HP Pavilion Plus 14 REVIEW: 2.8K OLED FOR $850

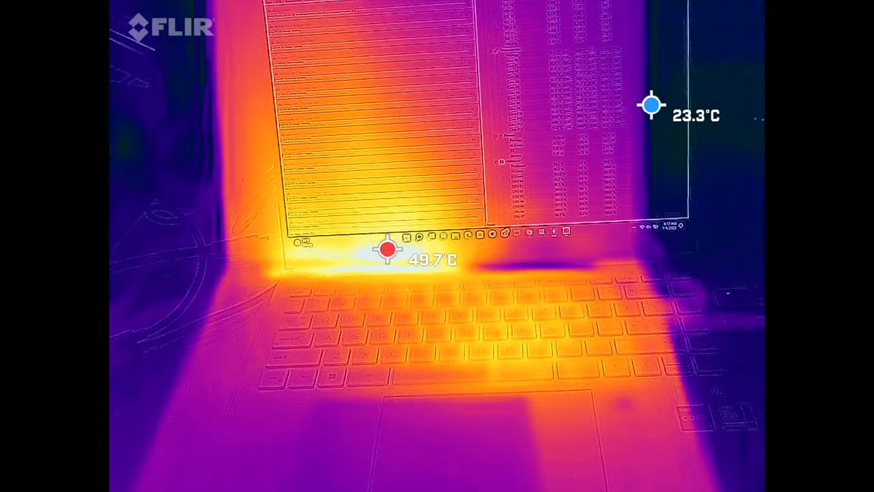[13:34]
it comes to the surface temperatures it can get a little bit hot with a couple of hot spots one above the keyboard
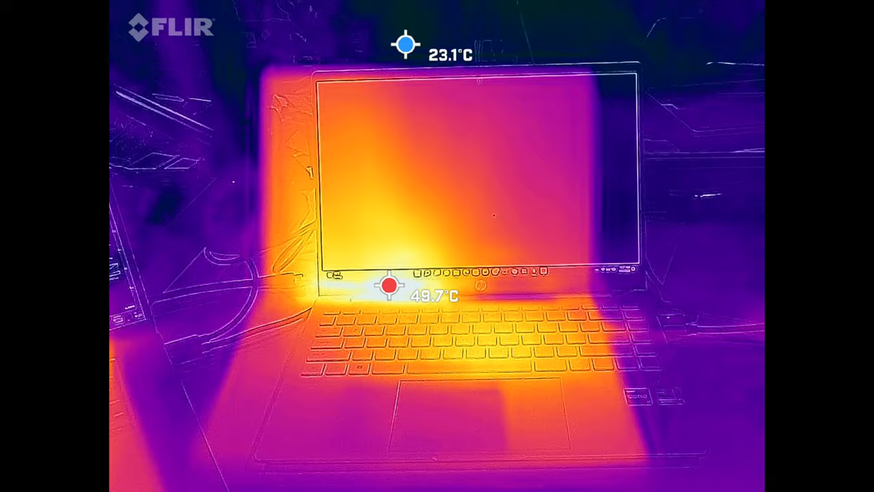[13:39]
and one on the underside as you see here definitely a little bit warm
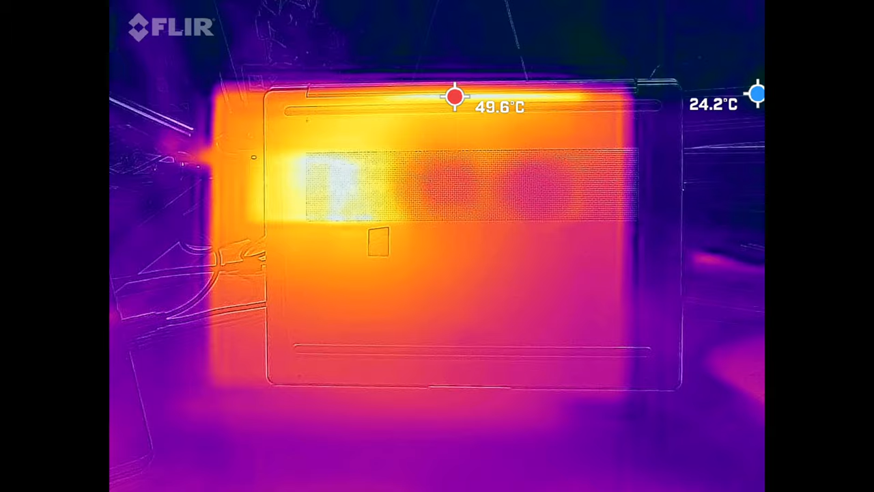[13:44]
On screen: min 24.2°C
maybe even a little bit hot since it doesn't throttle down that much so it will ramp up
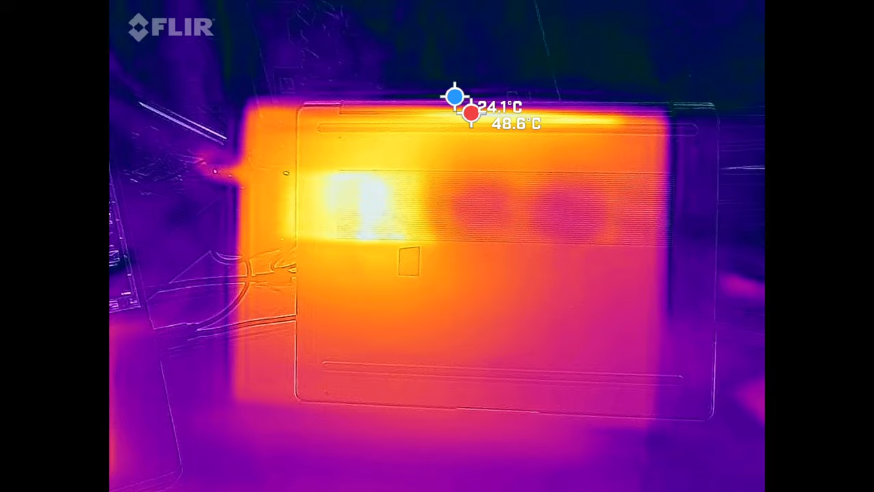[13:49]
On screen: max 48.6°C
in terms of that heat now